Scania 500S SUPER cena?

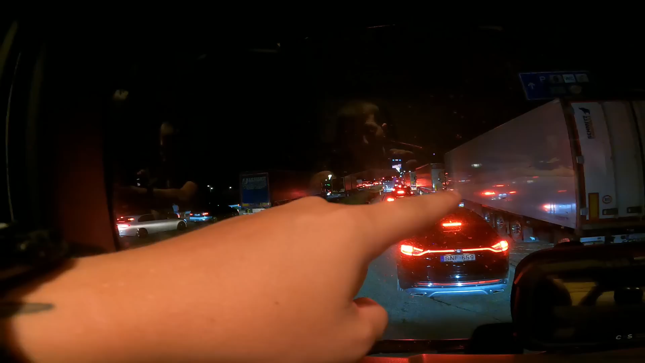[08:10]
Velika većina njih spava, znači svi su na ovoj pumpi ovdje sa leve strane, evo ova dvojica spavaju, svi napred tamo spavaju, znači s kamionima nije nikakav problem, ali najveći su tu kolaps napravili ovi sa putničkim vozilom. Pogledajte, u dve kolone 2 km. Ja sad uletao na ovu OMV pumpu, pokušavam barem da obiđem ove sa kolima i ove spavača ovdje, oni su stali ovdje, pogledajte.